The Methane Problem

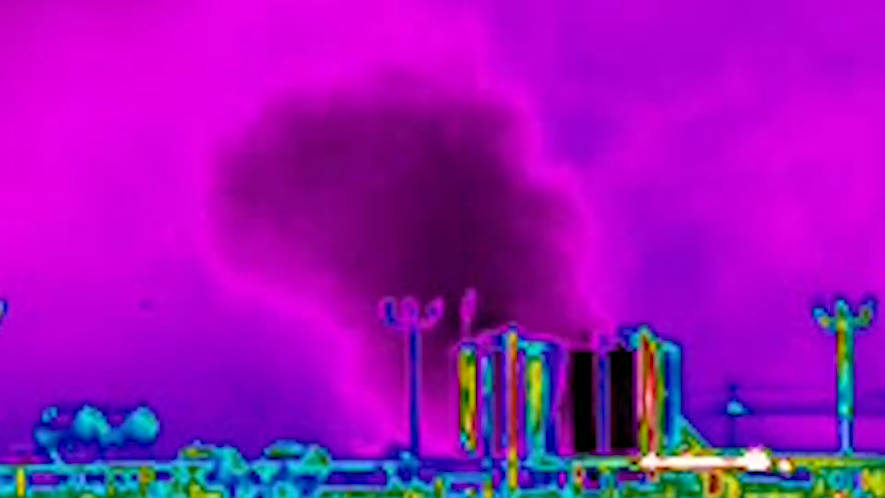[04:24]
I mean that is a huge cloud.
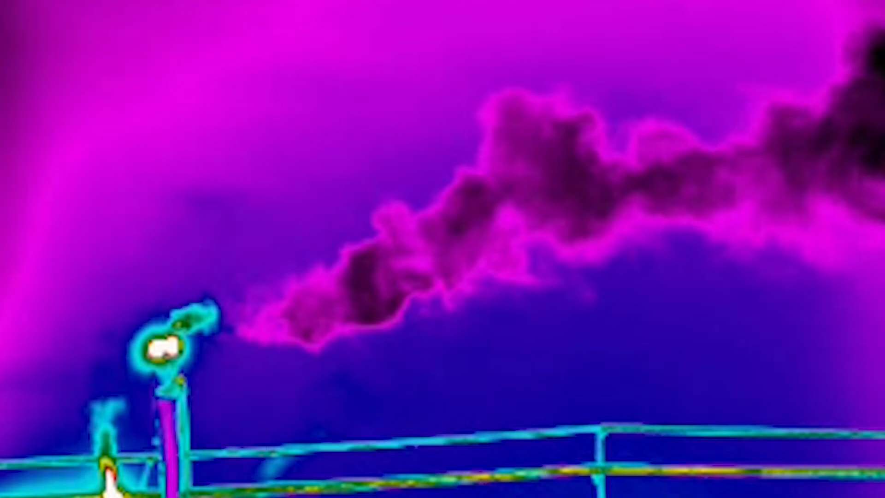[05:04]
But now it's out again. Now it's out. That was wild.